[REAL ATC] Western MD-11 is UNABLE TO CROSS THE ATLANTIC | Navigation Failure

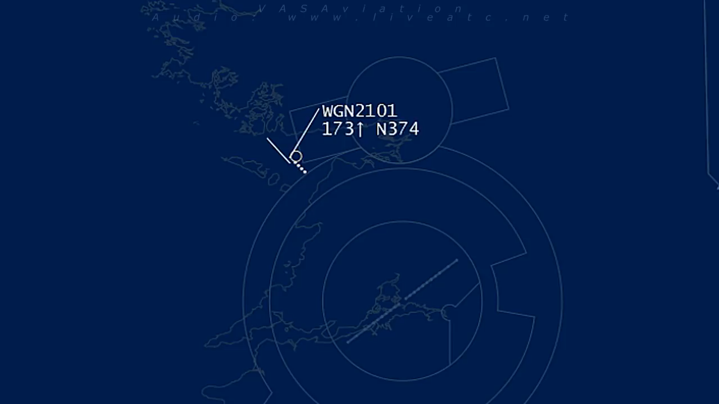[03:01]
Carolina Romeo Papa is identified and ready, route direct, let's go.
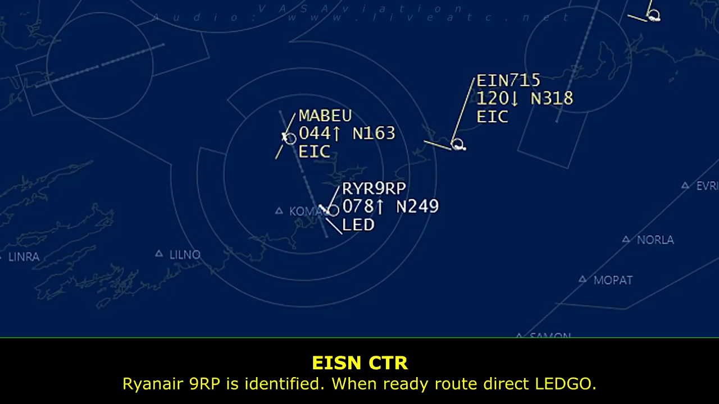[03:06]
Let's go, Carolina Romeo Papa, thank you.
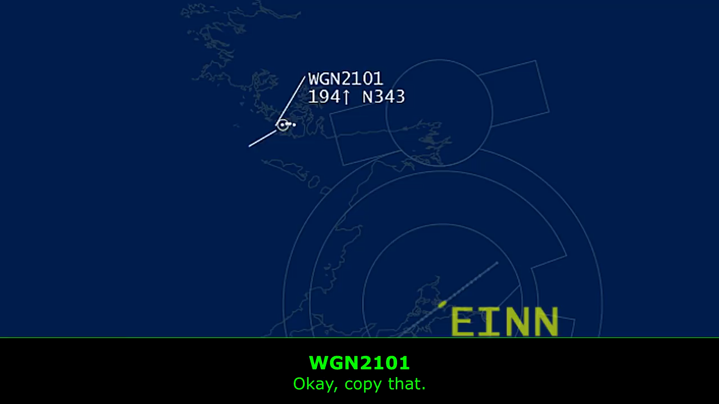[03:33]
Okay, copy that. Western global 2101.
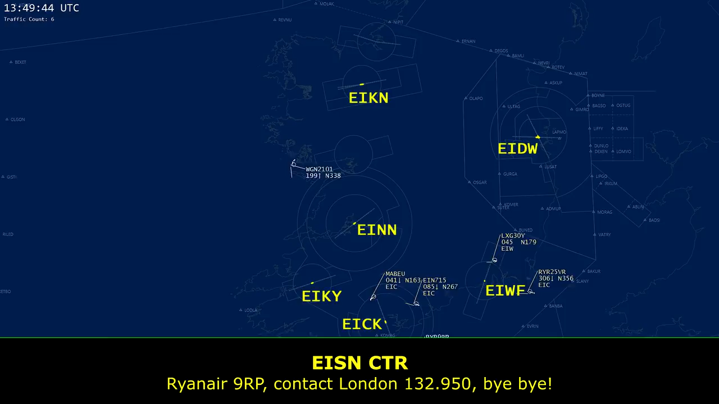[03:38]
Lion Air 9, Romeo Papa, contact London, 132, that's one, Lion Air 50, bye-bye.
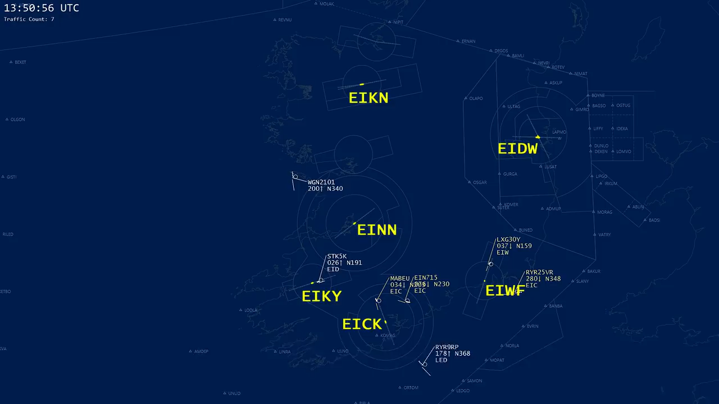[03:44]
122950, Lion Air 9, Robert, hello, goodbye, thank you very much. Shannon, so far, 5 kilo, we've had to 2,600, climbing the altitude, 458, Shannon 3, Charlie Departure out of Perry, squawk 3605.
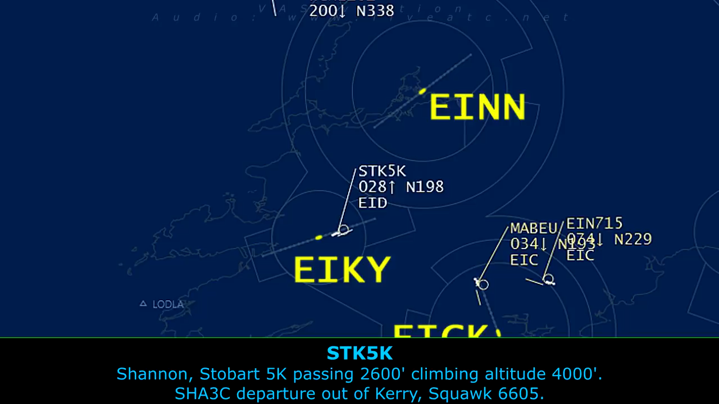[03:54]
So far, 5 kilo, good day to you, squawk ident, please, climb flight level 130.